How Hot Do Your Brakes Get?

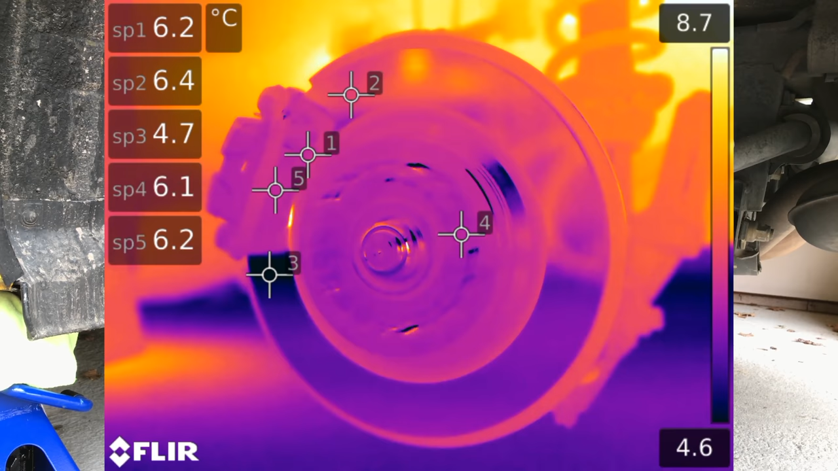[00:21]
On screen: scale top 8.7°C, scale bottom 4.6°C
Point one is the leading edge of the brake pad. Point two is the brake rotor before the brake pad.
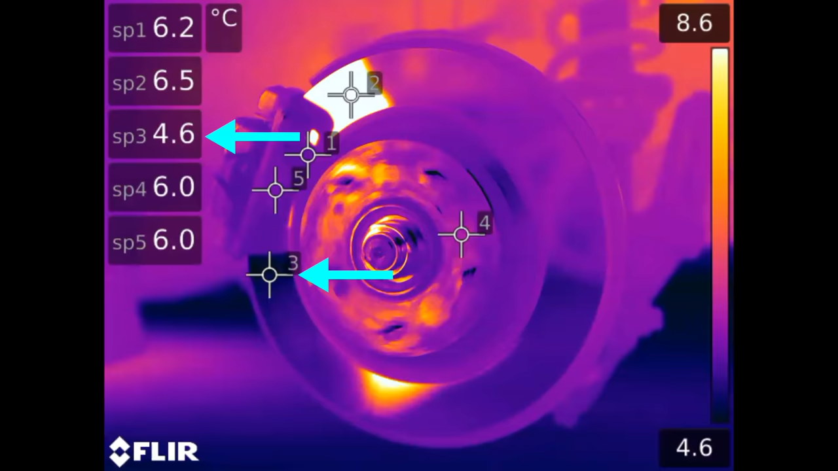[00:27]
On screen: scale top 8.6°C, scale bottom 4.6°C
Point three is the brake rotor after passing through the brake caliper. Point four is the wheel hub and point five is the back of the brake pad. Eventually I'll be pulling the handbrake but to start off you can see that as the brake disc rotates a portion of it is slightly hotter than the rest. It's important to note that this camera is extremely sensitive to temperature variations so even a slightly warped rotor or a rotor with just slightly varying thickness will easily show up based on the temperature differential.
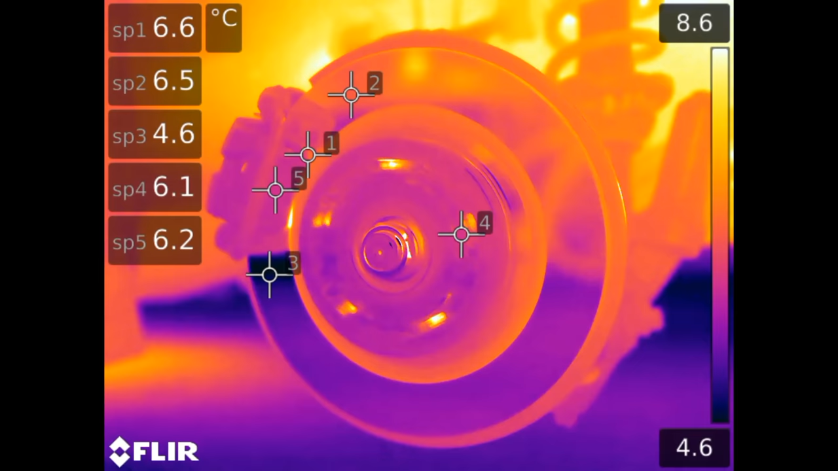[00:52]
I can't feel any vibration from the rotor while driving but it's cool to see that this is something you can visualize with a thermal camera. Revving up the engine there are currently no brakes applied.
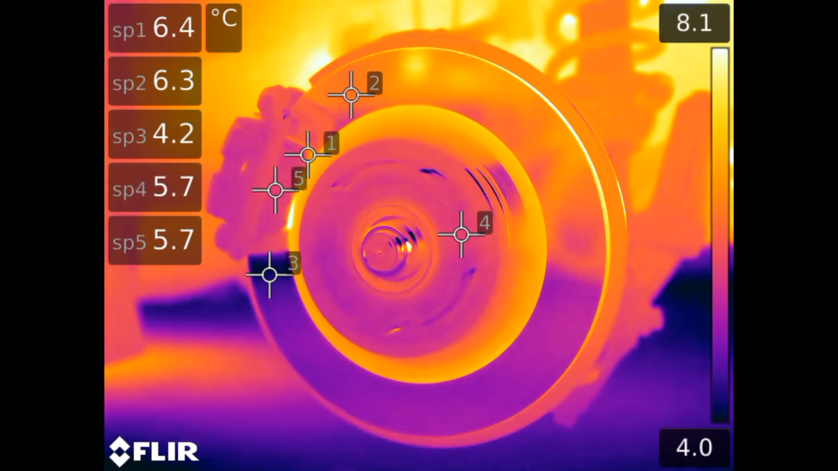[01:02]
Now I'll continue to rev the engine and at this point I am lightly applying the rear parking brake and temperatures are beginning to slowly rise.
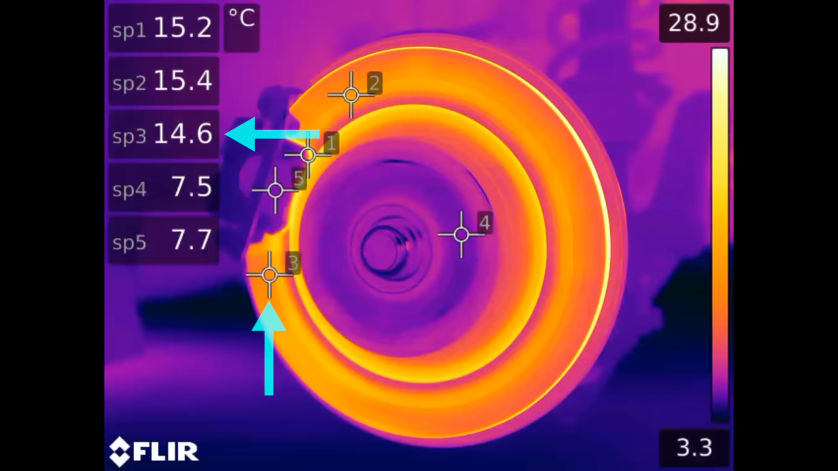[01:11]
It is interesting to see that the point after passing through the brake pad is indeed a bit hotter than the point before entering the brake pad even though the time duration from point to point is so small. It's also worth noting that the steel of a brake rotor acts a bit like a mirror for infrared viewing so it's challenging to adjust for the emissivity of the rotor and as a result the temperature readings can be somewhat off.
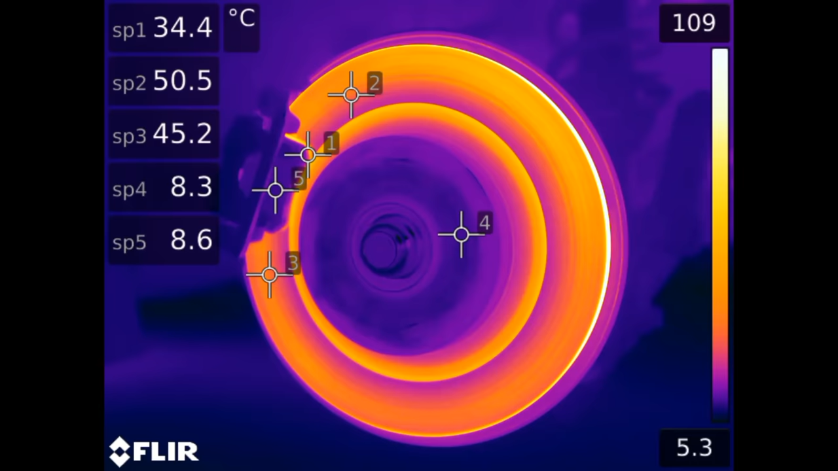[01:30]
That said I played around with the camera settings and it does seem to be able to calibrate well and get a fairly accurate reading given the conditions.
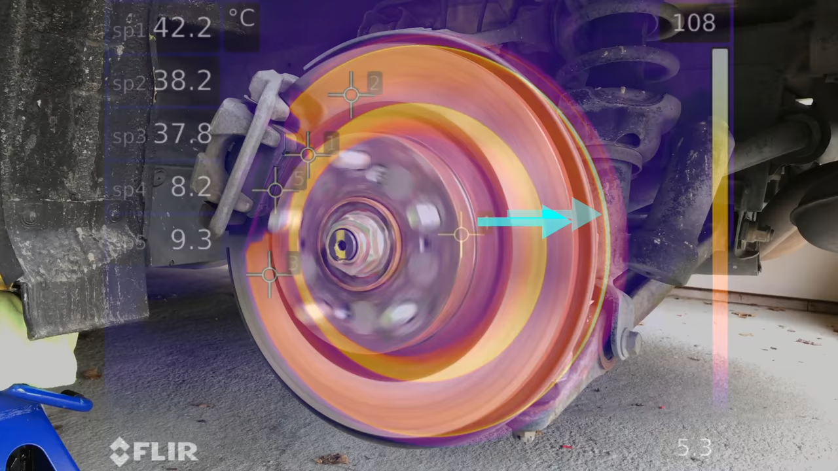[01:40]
It's easier to see the heat on the very edge of the rotor as it's rusted and doesn't act quite as reflective. This is where the camera tends to read the hottest temperatures.
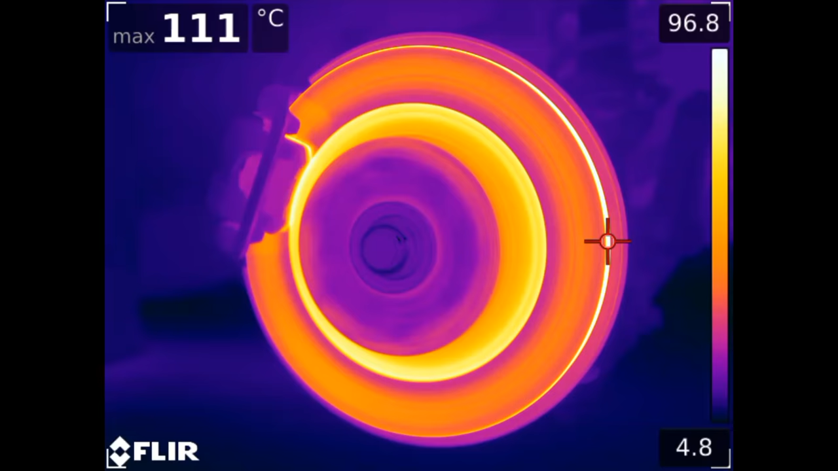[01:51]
On screen: max 111°C
Revving the engine at about 3,000 rpm and simultaneously pulling the handbrake we can see temperatures as high as 140 degrees. It's also pretty neat to see the interaction at the very front of the brake pad. It seems that while the surface of the brake pad gets super hot that heat hasn't yet passed through the depth of the pad entirely. Brake rotors and pads in street use typically won't see temperatures exceeding about 200 degrees Celsius.
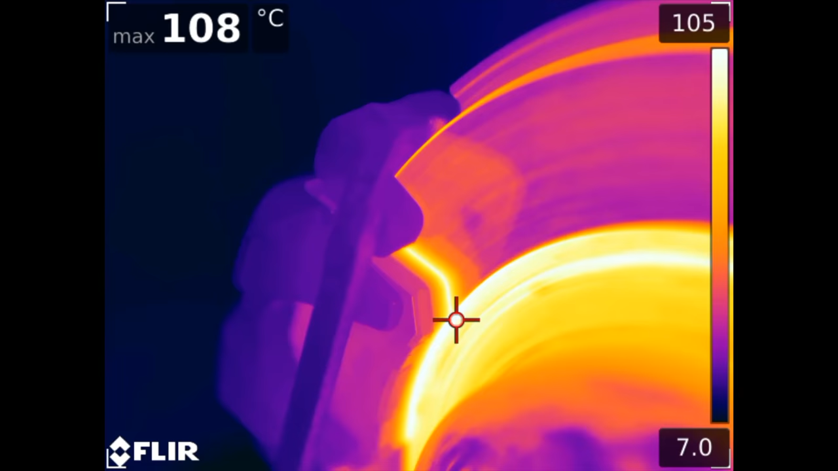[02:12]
On screen: max 108°C
However, on track days where the brakes are continuously burdened, temperatures can exceed 500 degrees or about 1,000 Fahrenheit pretty easily.
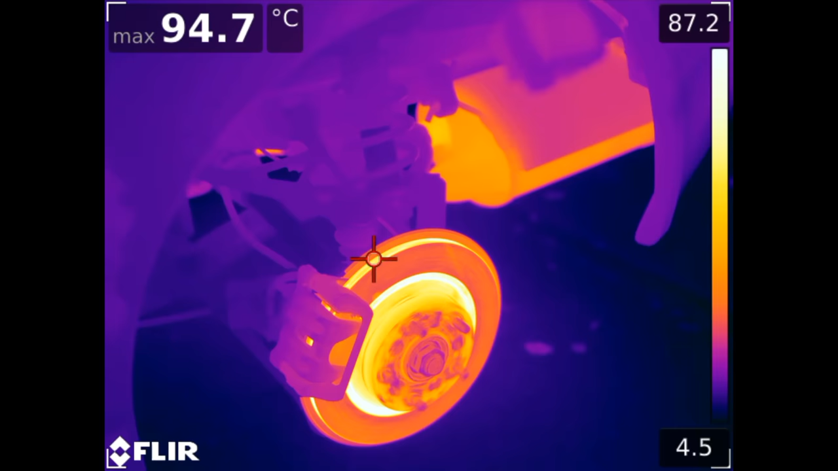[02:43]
On screen: max 94.7°C
This is why it's important to change your brake fluid every few years, especially if you track your car to ensure the fluid never reaches its boiling point and you experience significant brake fade.
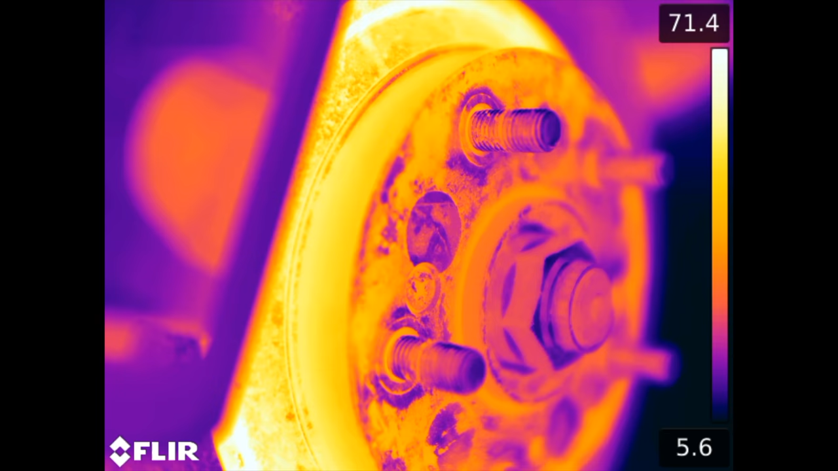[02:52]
You can also see on this vehicle, even after the brake rotors reached a temperature well over 100 Celsius, that the brake line itself is actually quite cool.
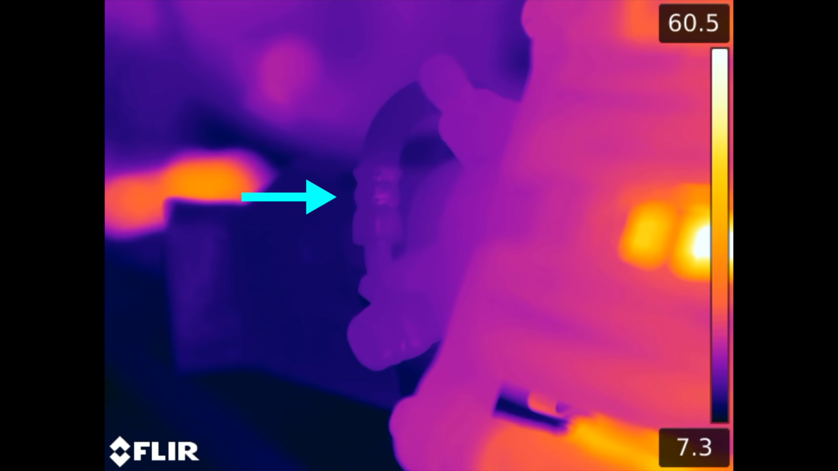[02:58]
What's more critical, however, is that the brake fluid within the caliber and actuating the caliper piston remains below its boiling point.
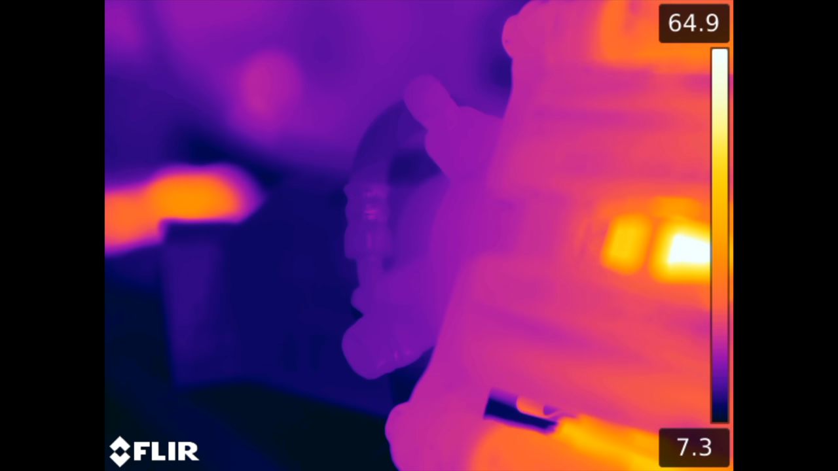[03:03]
It's also interesting to see that it seems wheels can act as a heat sink for your brakes, as the heat from your brakes passes to your wheels and then to the ambient air as the wheel spins.
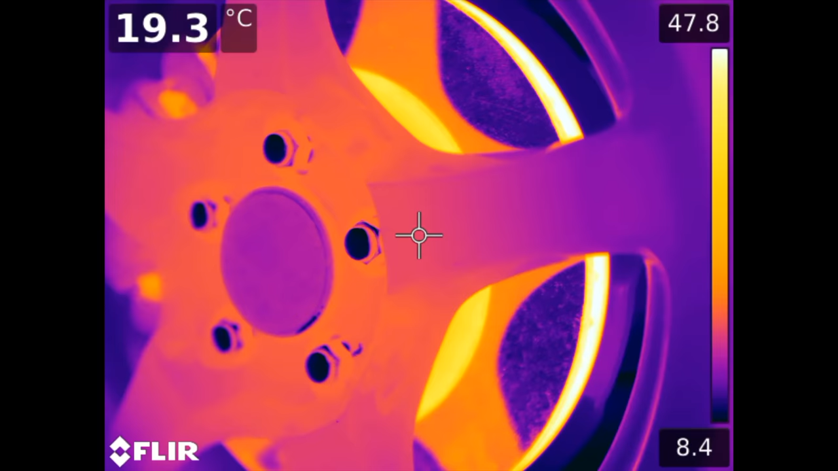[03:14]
On screen: spot 19.3°C
It would certainly be interesting to see if certain wheel materials, whether steel, aluminum or carbon fiber, would allow for better braking performance as a result of improved cooling of the rotors.